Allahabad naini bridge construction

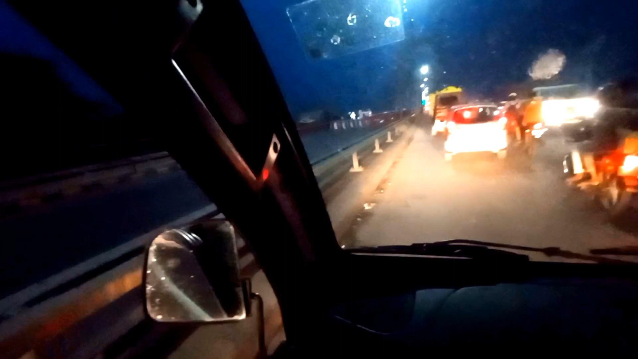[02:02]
तो फाइनली गाइस आप देख सकते हैं एक रोड बंद है, एक रोड चालू है, इसीलिए बहुत ही तगड़ा जाम लग गया है।
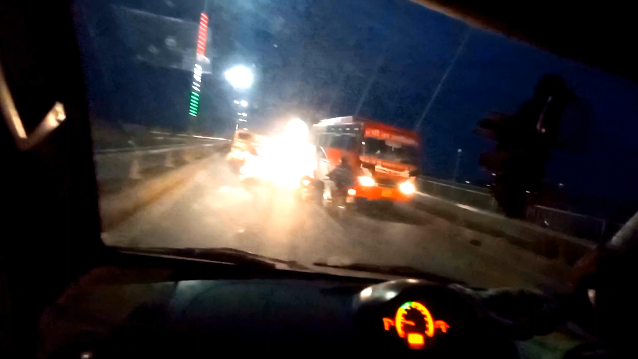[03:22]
सिर्फ यही दाहिनी वाला रोड एक ही चल रहा है, सिंगल लाइन चल रही है,
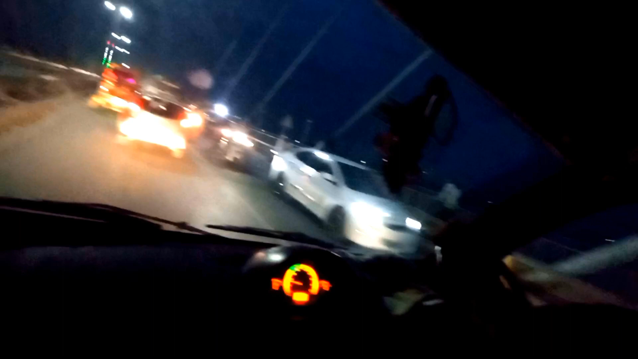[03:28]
इसमें डबल आने का भी जाने का भी इसी में से प्रयोग हो रहा है, इसीलिए बहुत ही भयंकर जाम लगा हुआ है। तो गाइस वीडियो में बने रहिए।